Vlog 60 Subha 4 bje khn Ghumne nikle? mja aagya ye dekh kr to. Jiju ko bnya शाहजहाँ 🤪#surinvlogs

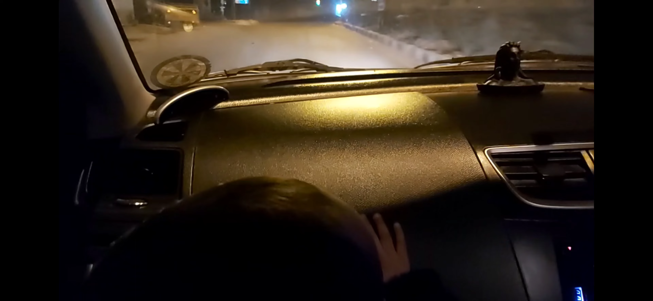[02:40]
और आगे इतना अंधेरा हो रहा है, लाइट भी नहीं जल रही।